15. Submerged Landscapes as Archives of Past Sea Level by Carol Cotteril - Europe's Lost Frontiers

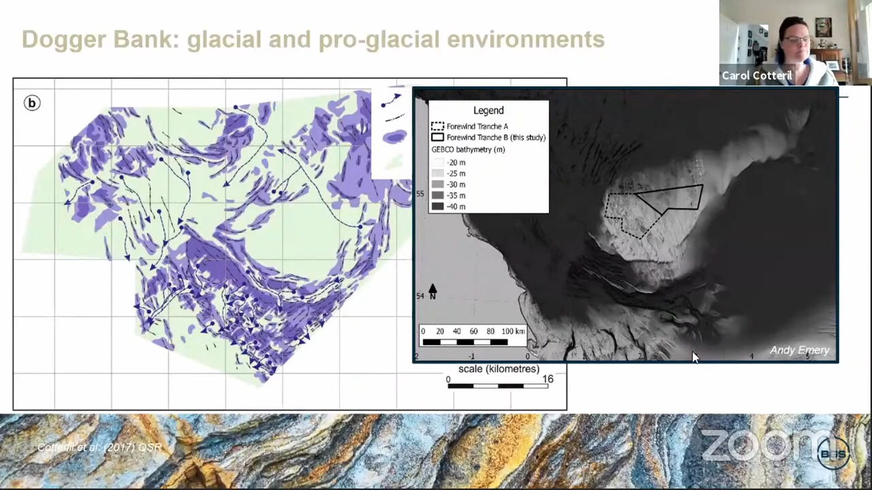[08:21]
And then you have these where we propose meltwater drainage channels could be running. And these were backed up when we went into the seismic investigation of this. But moving to the east of this area. So this is a plot that shows the end of those arcuate moraines coming through.
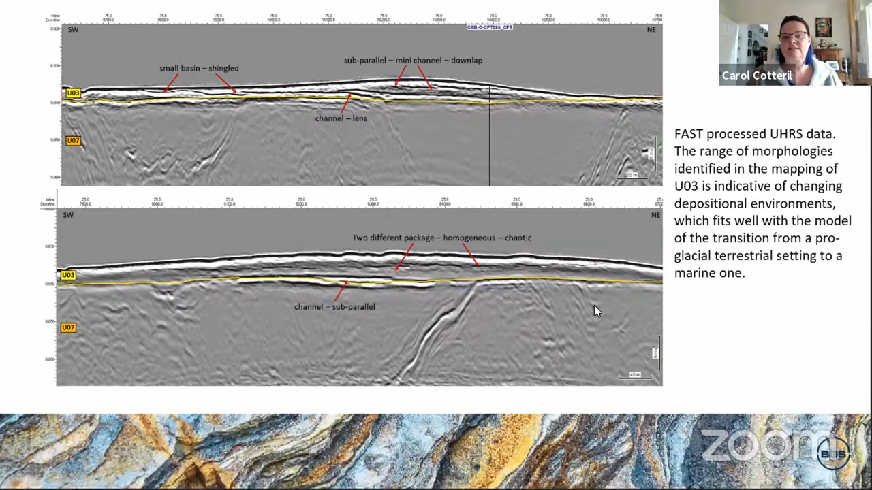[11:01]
But this is what we call fast-processed ultra-high-resolution seismic. So it hasn't been put through its full processing. And these plots were generated to start giving us an idea of what we could be mapping to help with the foundation design.
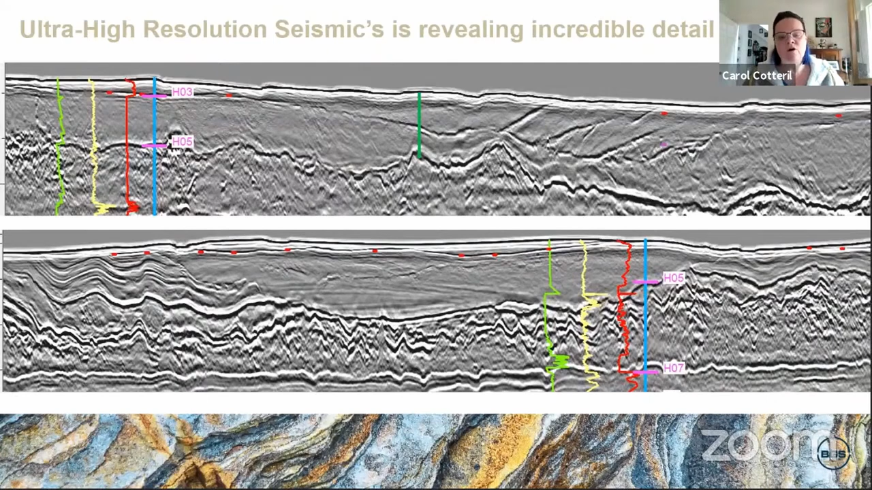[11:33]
And also combining with the geophysics, what that indicates about the sediment and the grain size coming through here. But it's these kind of details that are now starting to indicate to us that we might have multiple phases of transgression coming through. It's almost like the sea sort of undulating slowly before it finally inundates.